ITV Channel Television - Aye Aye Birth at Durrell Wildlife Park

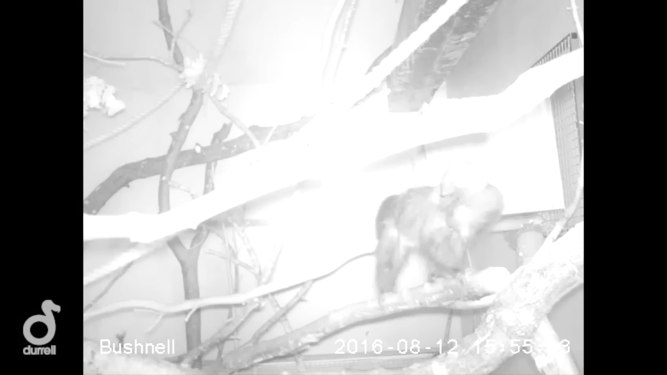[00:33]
Mum's still having to hold baby in her mouth. And when this baby is ready, it'll join a family of six I.I.'s living here.